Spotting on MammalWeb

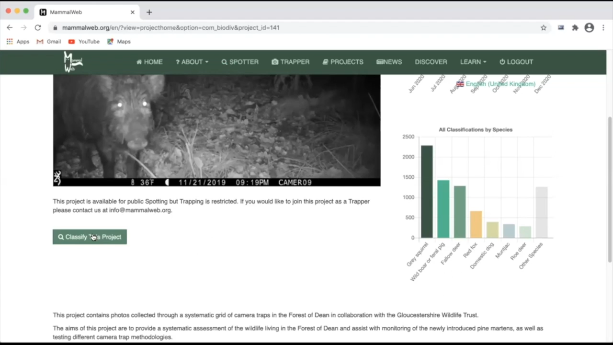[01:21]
Or finally, from the spotters home screen, you can also use the pull down box to find a list of public projects which you can contribute to classifications for.
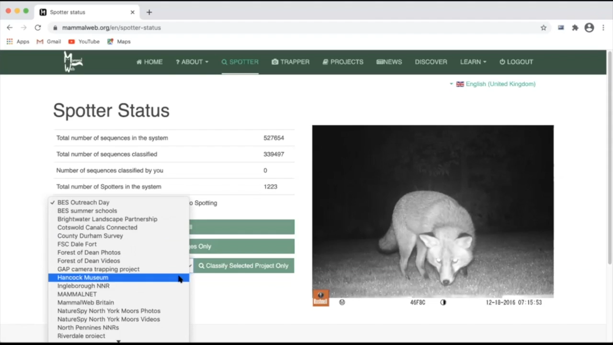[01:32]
In this case, I'm going to select one project and click classify selected project only.
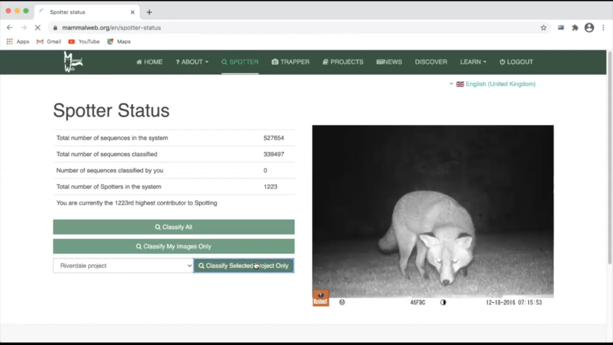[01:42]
That will take you to the image classification screen.
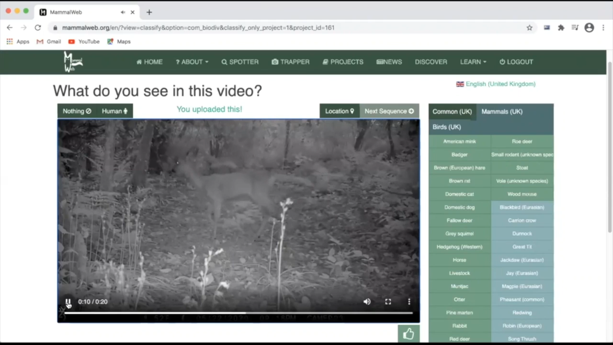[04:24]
You may wish to watch the video again. As with images, you can watch the video in a pop-out screen to check and get better resolution. But once you're confident of what's pictured in the video, you can simply go to the species list on
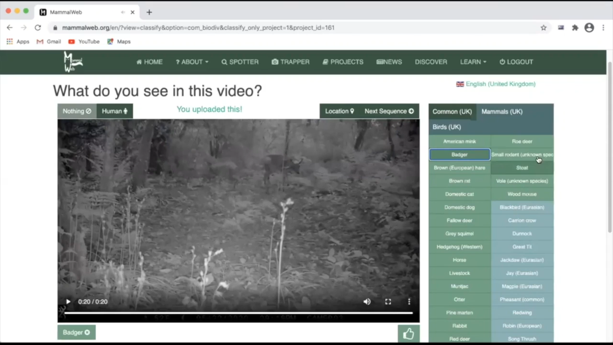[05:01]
the right and click those species that appear in the video. In this case, one badger and one roe deer. You'll see the tags added at the bottom here. And again, you can use the like button if you want to favorite this video. Move on by pressing the next sequence button.
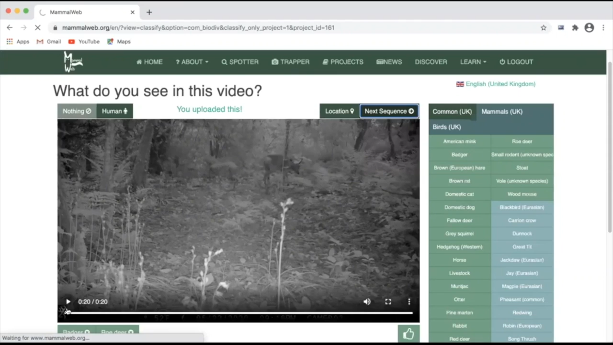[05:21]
And again, simply press play once you're ready to review the footage.